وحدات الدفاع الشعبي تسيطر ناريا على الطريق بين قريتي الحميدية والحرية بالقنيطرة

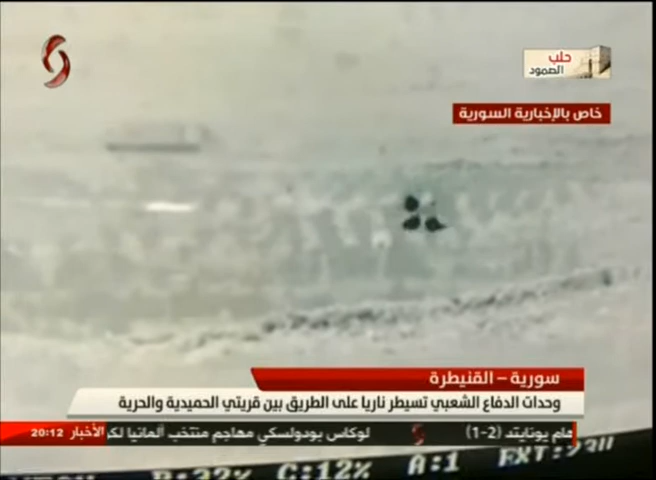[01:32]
يقوم بعمليات التدشيم وتحصين الطريق الحربي لمنع وضوح الرؤية لأمام رجال الجيش العربي السوري والقوات فوج الجولان